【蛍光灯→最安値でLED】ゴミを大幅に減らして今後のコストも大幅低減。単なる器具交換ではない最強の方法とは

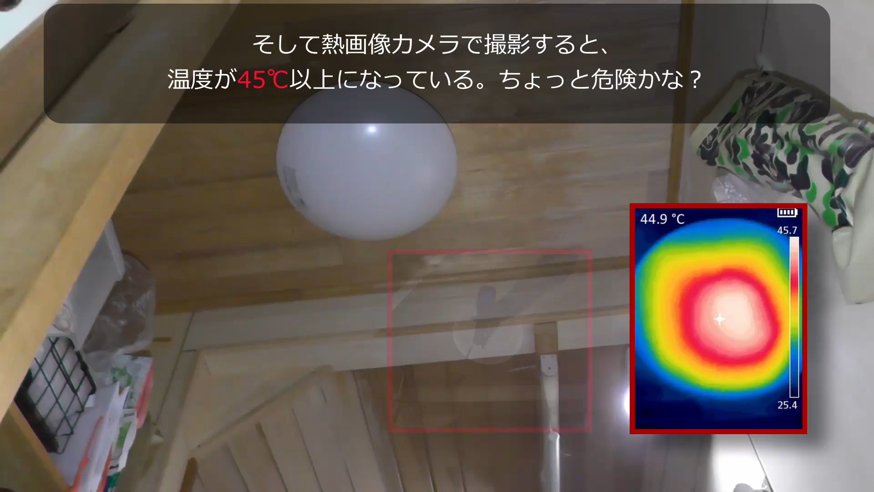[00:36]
On screen: spot 44.9°C
図画像カメラで撮影すると温度が45度以上になってる。これはちょっと危ない。なんと3ヶ月で蛍光灯がダメになる。
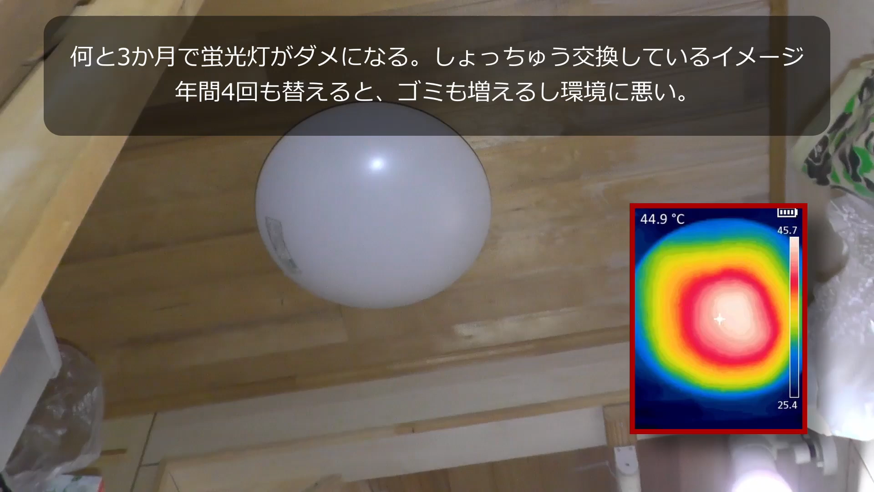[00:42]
On screen: spot 44.9°C
しょっちゅう交換してるイメージ。年間4回も変えるとゴミも増えるし環境に悪い。